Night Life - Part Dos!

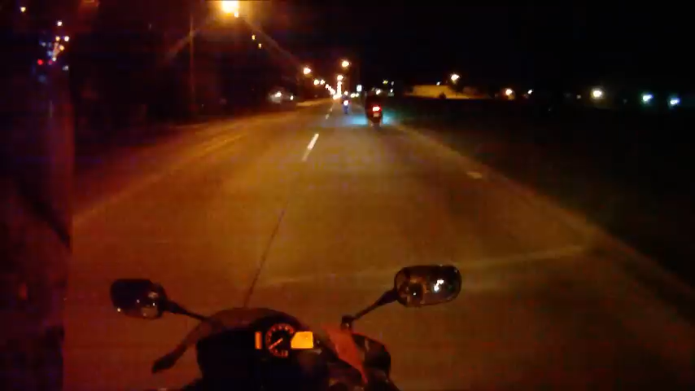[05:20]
I don't know if I can any cops here. They know this road pretty well. That guy knows all the bumps and shit. But, yeah, I think that I sat on an RC8 and I love the looks of the bike, but it's so fucking uncomfortable. It's like, I don't know. It's weird. Look at all the water. I don't want to go through that.
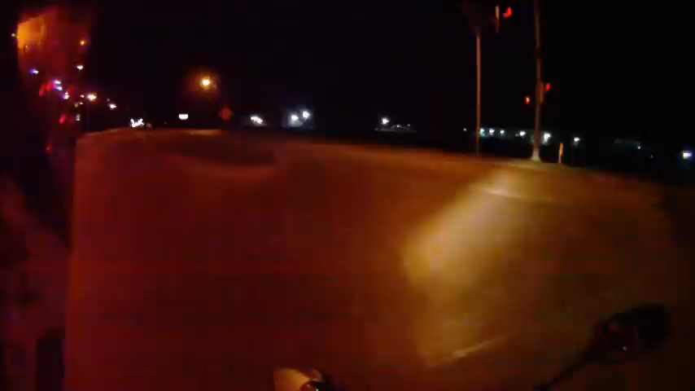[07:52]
Like, that was fun. Some pretty sweet bikes. I like that Yamaha a lot. But, yeah. Thanks for chilling with me on my night ride. Basically, just testing out the night mode.